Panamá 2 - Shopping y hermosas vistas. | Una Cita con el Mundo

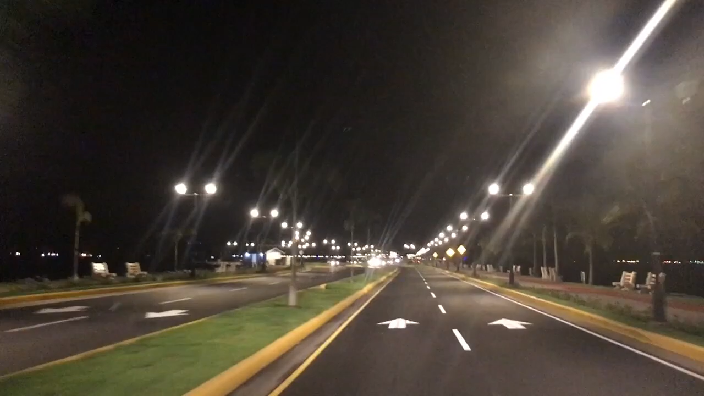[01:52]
Y después de dejar mi tarjeta De crédito Botando humo Por la noche Nos damos un paseo Por el Cosway O llamado también La Calzada de